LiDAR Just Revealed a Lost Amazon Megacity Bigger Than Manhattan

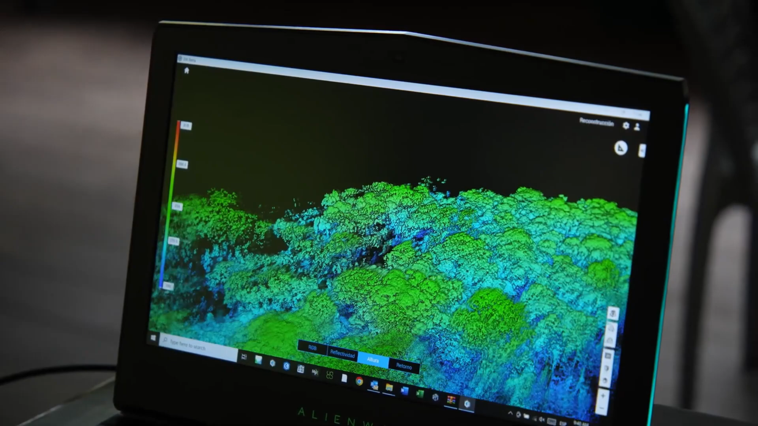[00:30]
pierced the veil of hidden mystery, revealing a secret so deep it goes back 2,500 years.
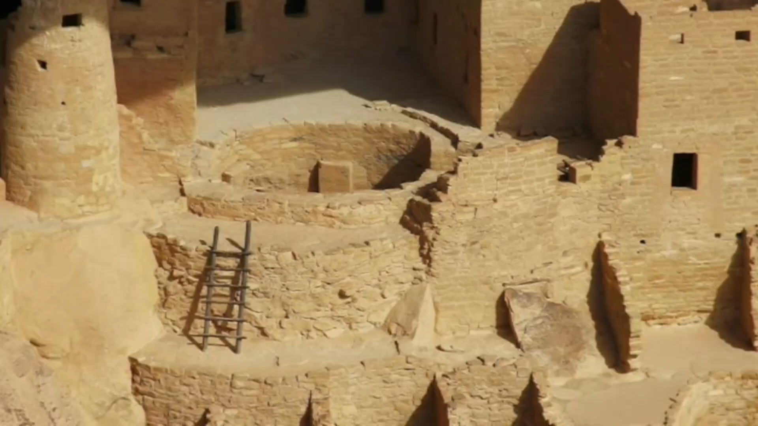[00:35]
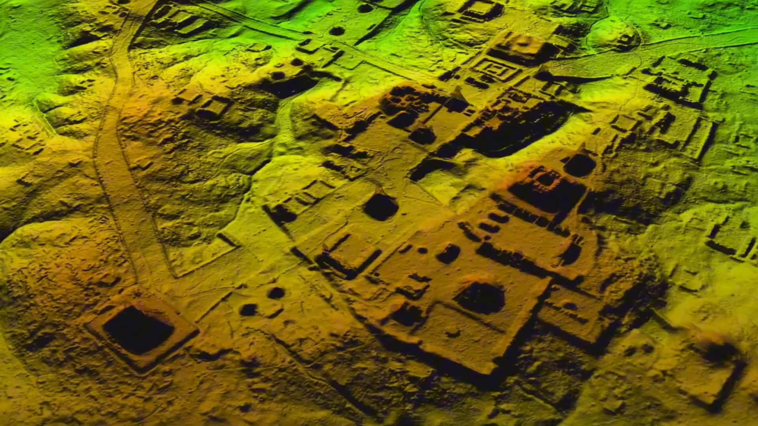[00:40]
This wasn't a small cluster of villages, but a meticulously planned megacity of staggering scale and complexity.
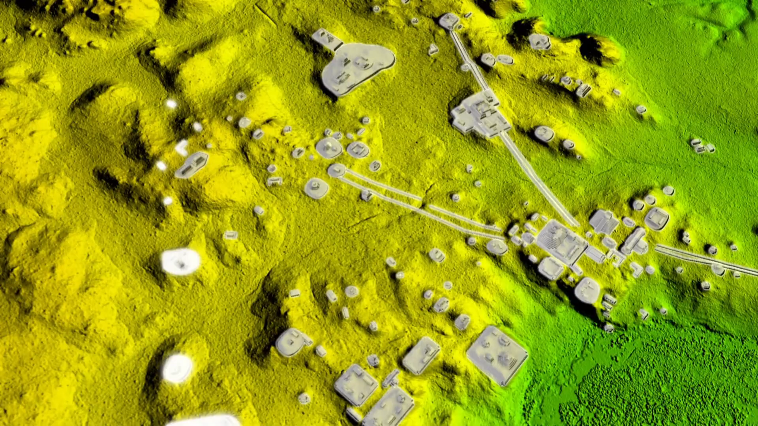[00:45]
This is the Amazon's ancient megacity exposed.
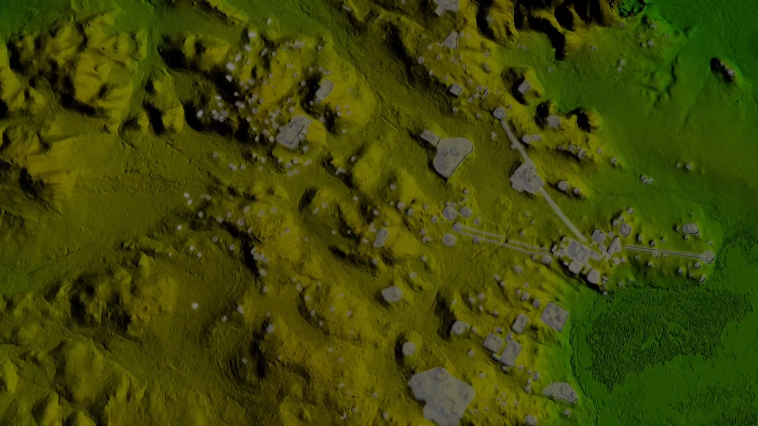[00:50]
Our story begins with a deep Amazon bustle,
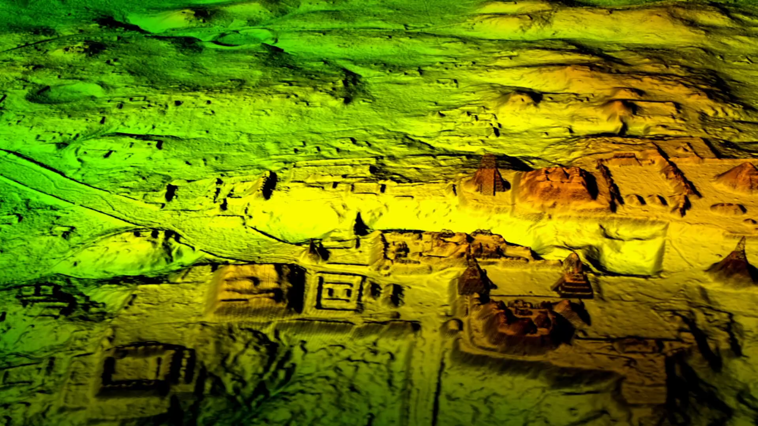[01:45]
It wasn't a modest settlement, but an urban behemoth, hidden beneath millennia of tropical growth.
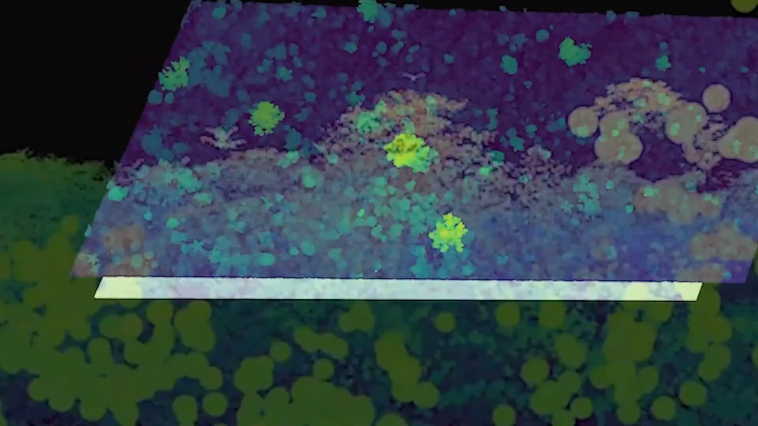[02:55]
to scan certain areas and give us a 3D depiction of what is hidden beneath the surface.
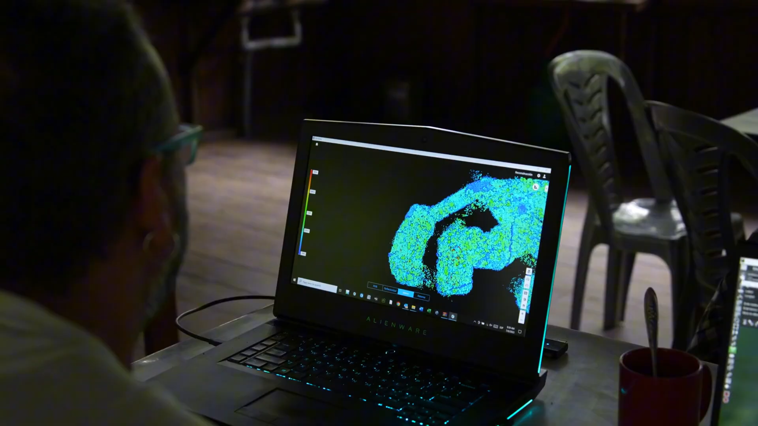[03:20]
It operates by firing billions of laser pulses at Earth.
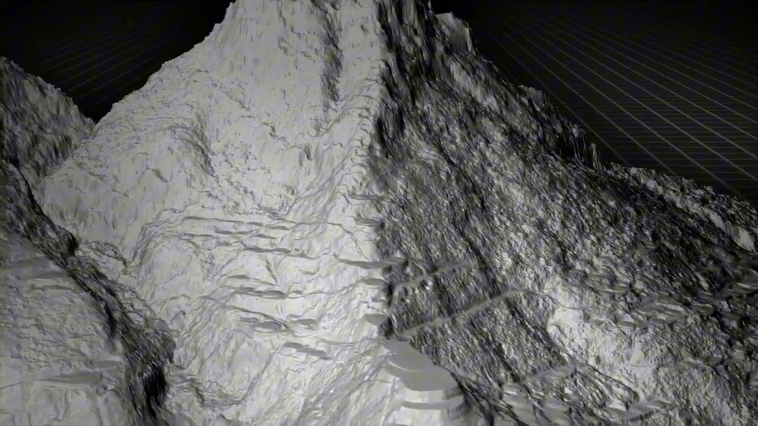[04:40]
As the raw data was processed and the canopy stripped away, the screens lit up with something unexpected.
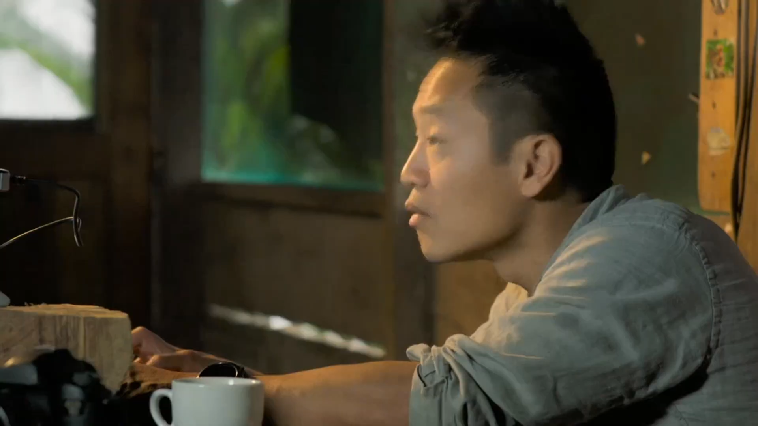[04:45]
Archaeologists expected random terrain, but what they found was an unmistakable pattern.
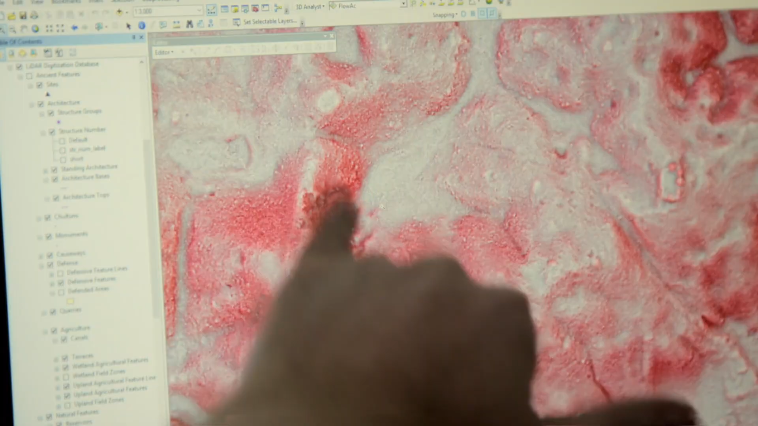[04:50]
Once millions of chaotic data points coalesced, it was straight lines, sharp corners, and geometric precision. This wasn't random.
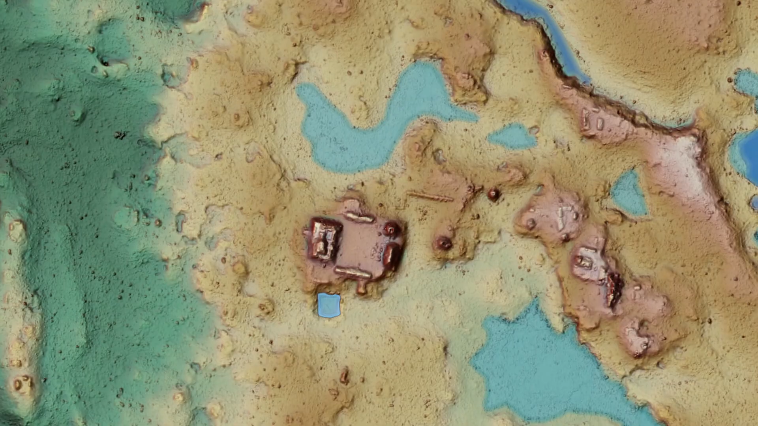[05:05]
It was impeccable, forcing researchers to stop and absorb the digital cartography.